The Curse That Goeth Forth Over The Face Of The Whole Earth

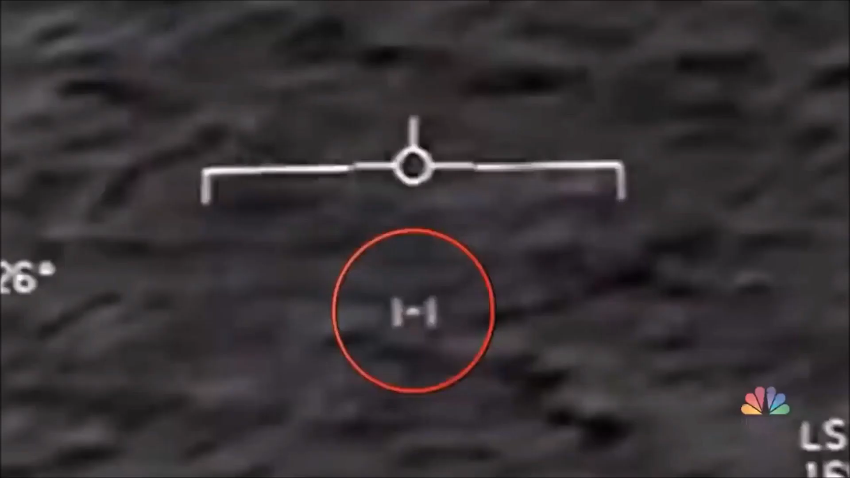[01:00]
The aerial images were presented today.
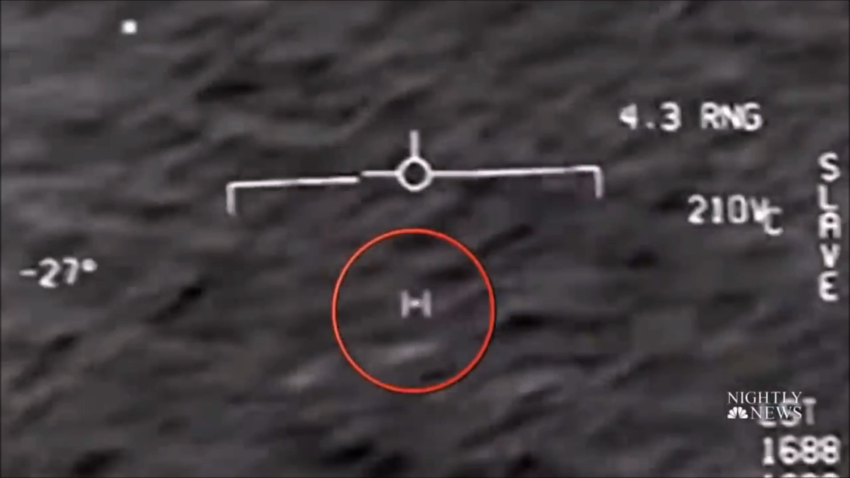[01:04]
UFOs spotted and now documented around the world. Holding their first ever public meeting,